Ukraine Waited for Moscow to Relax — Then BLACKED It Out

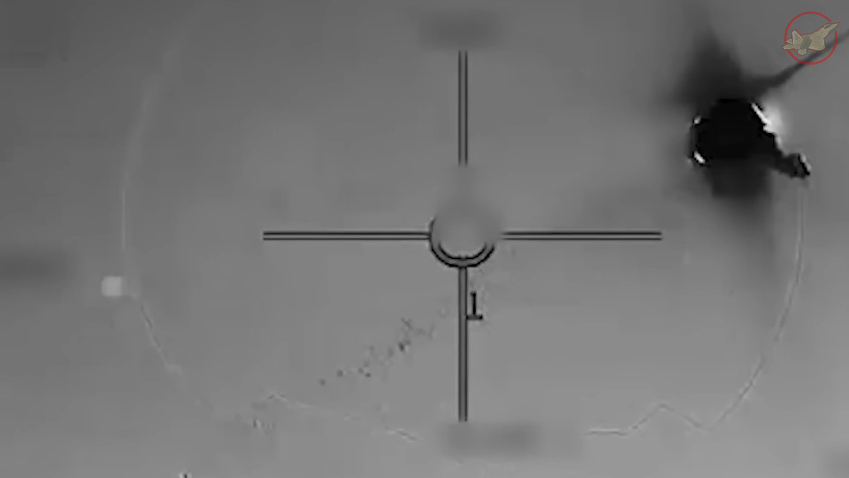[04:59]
The first beaver was neutralized in a massive significant thermal event 3,000 feet up.
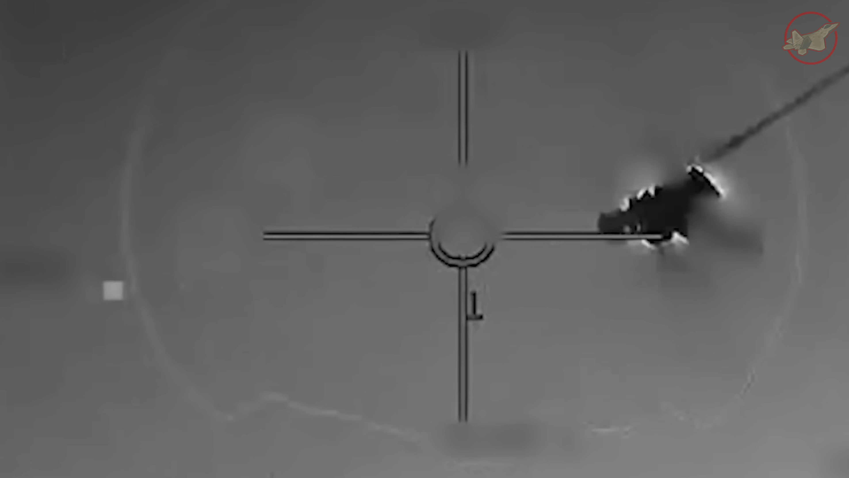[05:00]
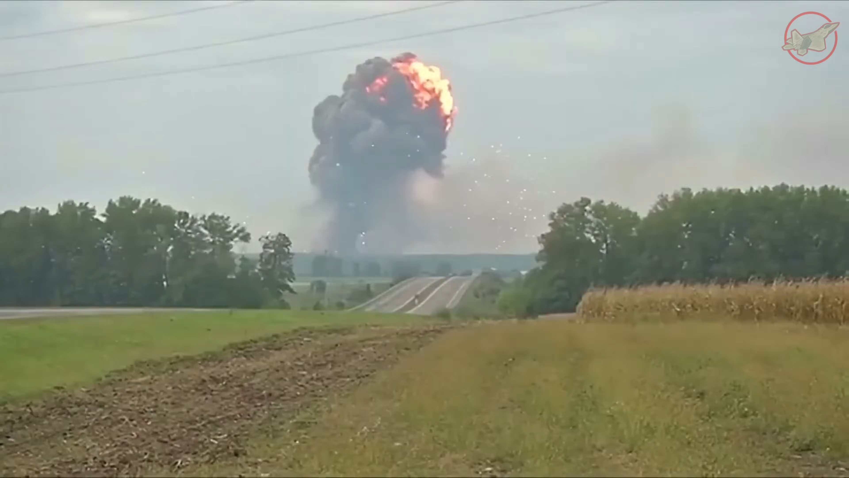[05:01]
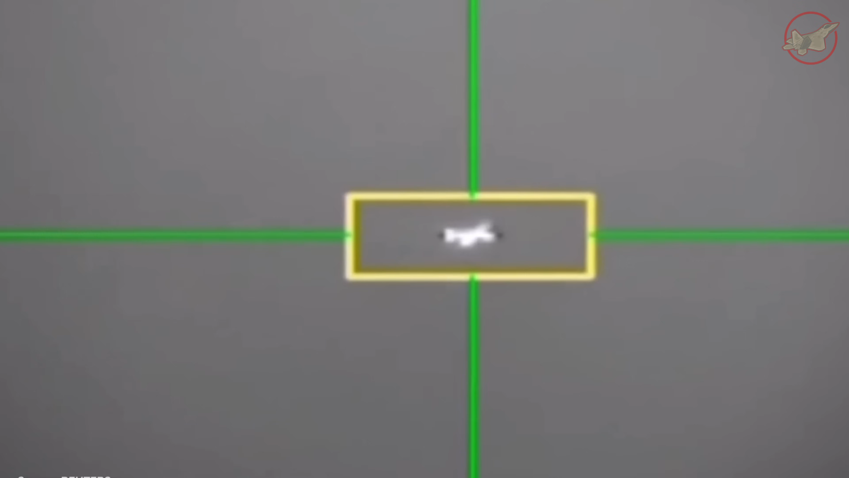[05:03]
A split second later, the second and third followed.
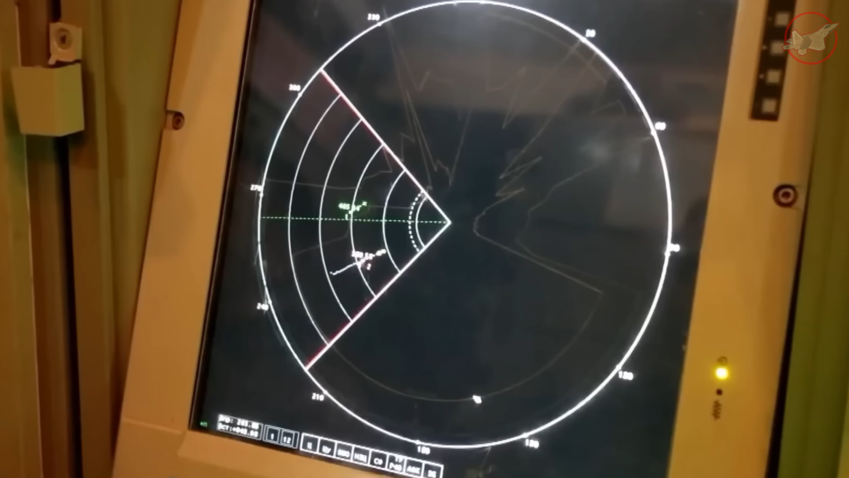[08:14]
Target lost reacquiring, give me a lock.
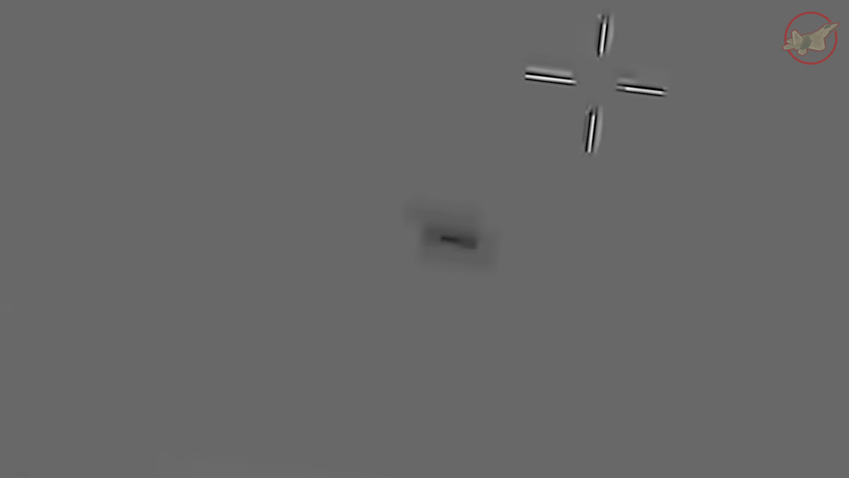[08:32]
that had to climb just 20 feet to clear a radio tower.
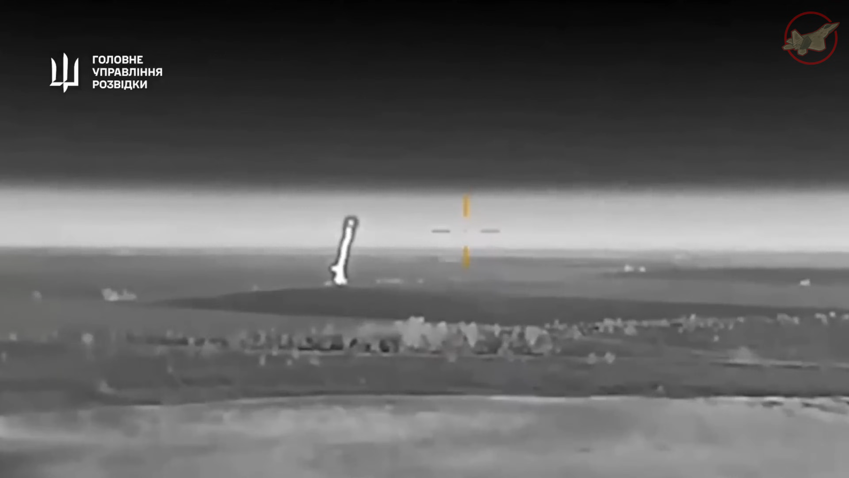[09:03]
The sky was filled with the falling glowing debris of high-end Ukrainian carbon fiber.
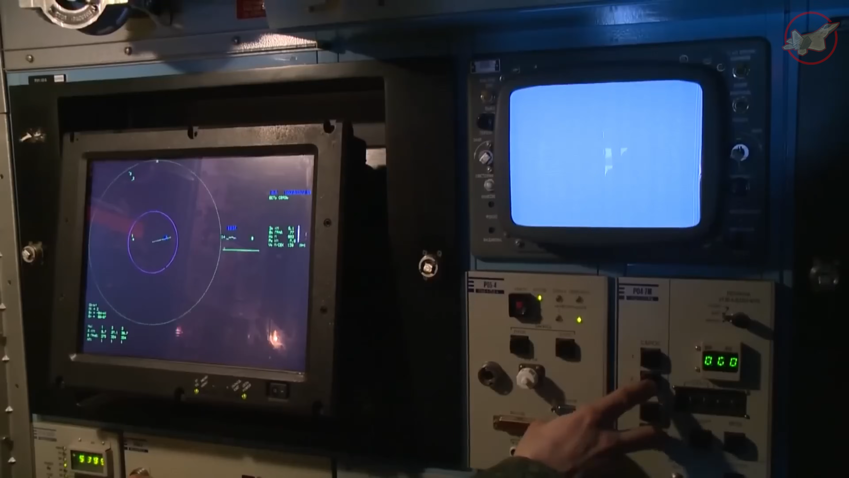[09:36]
One Tor M2 crew realized their radar was useless and flipped over to their optical thermal trackers.
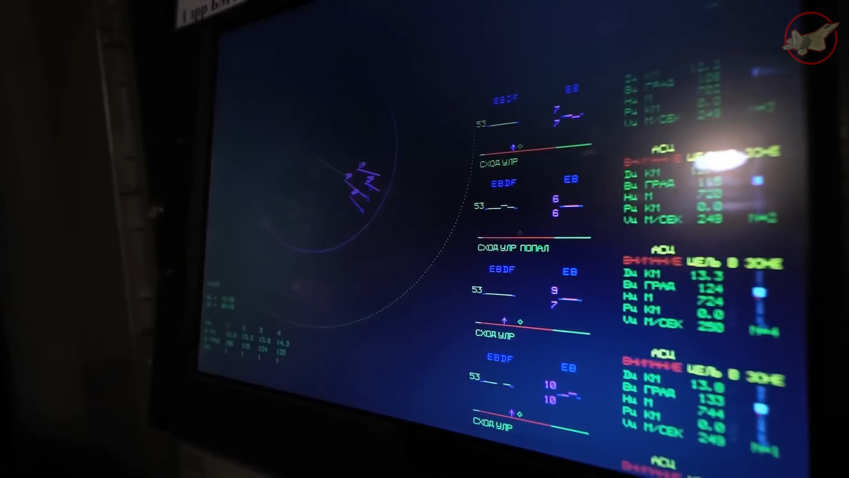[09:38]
They spotted the heat signature of a beaver's engine ghosting over a tree line.